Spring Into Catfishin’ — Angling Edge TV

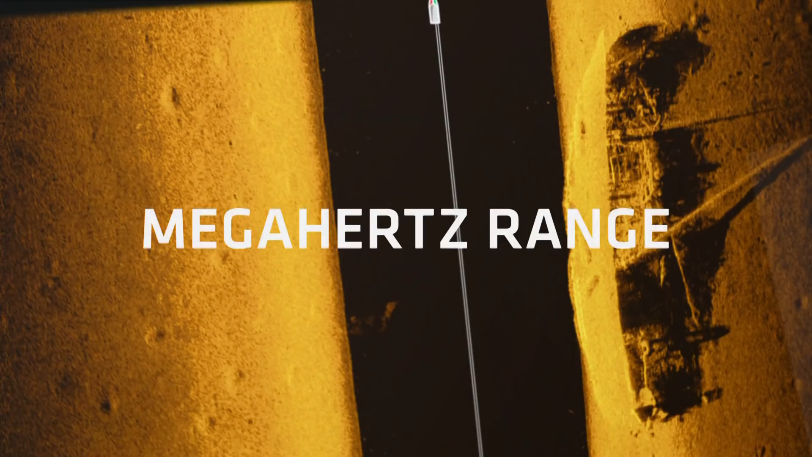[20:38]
New mega imaging takes fishing into the megahertz range for the first time because higher frequency sonar means higher frequency of this.
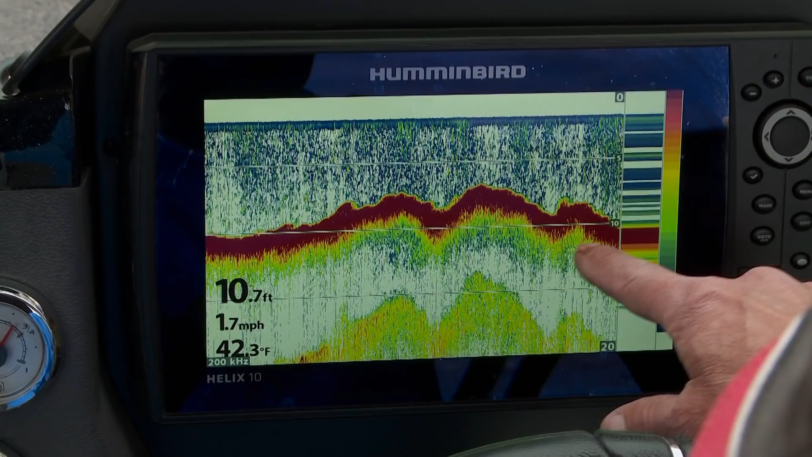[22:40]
On screen: depth 10.7 ft, water 42.3°F, speed 1.7 mph
But I have 2D sonar, down imaging, and side imaging. This side imaging on my Helix 10 is mega imaging. And what's really incredible about this is really
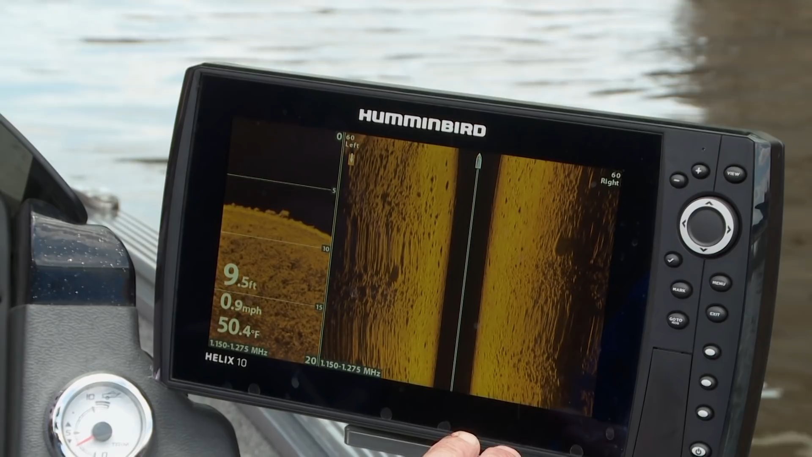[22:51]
On screen: depth 9.5 ft, water 50.4°F, speed 0.9 mph
the accuracy of the imaging itself. You'll see what I mean as I drive past this bridge abutment. The understanding where you can see isolated boulders in back of this, right in here, you can see those are actually probably catfish and various carp suckers that are sitting in that really fast, you know, a little bit of a current break.
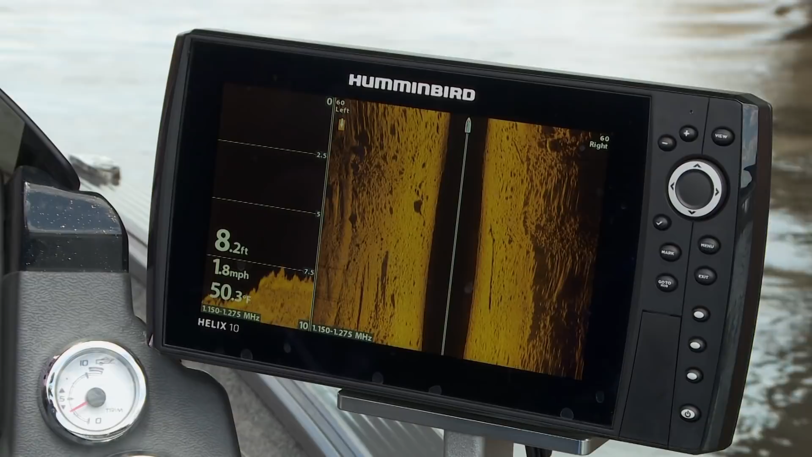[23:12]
On screen: depth 8.2 ft, water 50.3°F, speed 1.8 mph
But look how the crispness of the image, you can see exactly what the bottom composition is. It's just amazing.
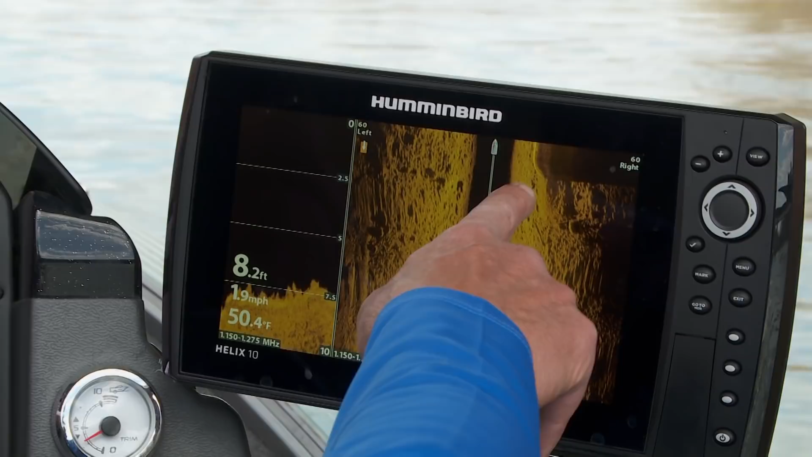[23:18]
On screen: depth 8.2 ft, water 50.4°F, speed 1.9 mph
Look at it here, it's a bridge abutment coming in. Look at the clarity of it. You can see all this nice structure.
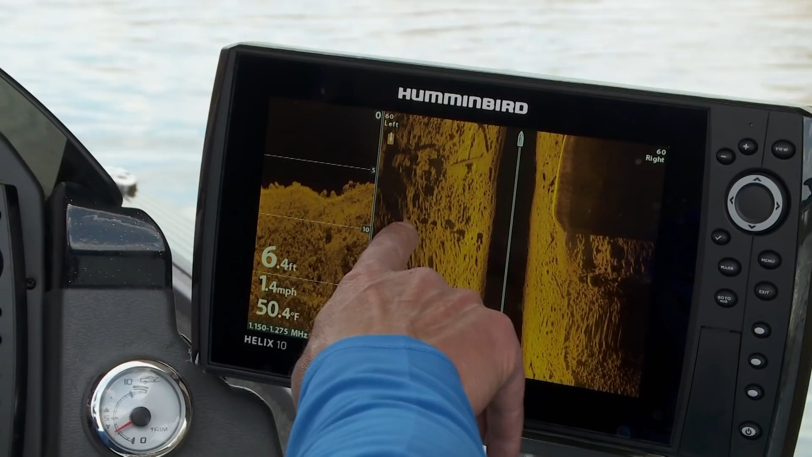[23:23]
On screen: depth 6.4 ft, water 50.4°F, speed 1.4 mph
A lot of times when you get in this type of stuff in fast current, the fish are actually down inside the right down tight to the bottom.